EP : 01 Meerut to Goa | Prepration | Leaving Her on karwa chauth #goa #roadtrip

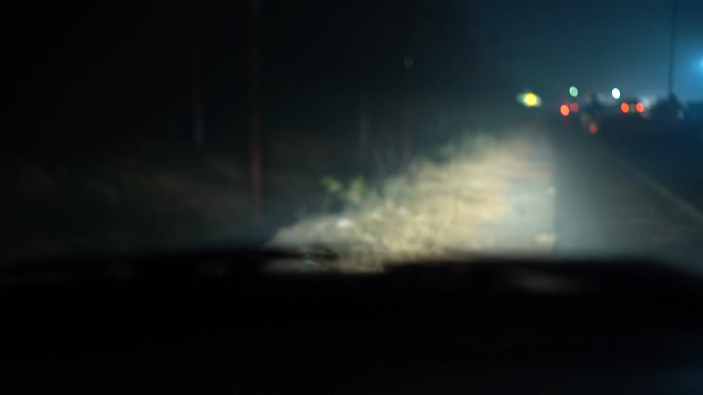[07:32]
देखना सामने कोहरा देख रहे हो, ये सफेद सफेद, ज्यादा दूर तो कुछ दिखाई भी नहीं दे रहा, कैमरे में पता नहीं कितना आ रहा होगा, पर हमें पता चल रहा है कि बहुत ही बुरी हालत है।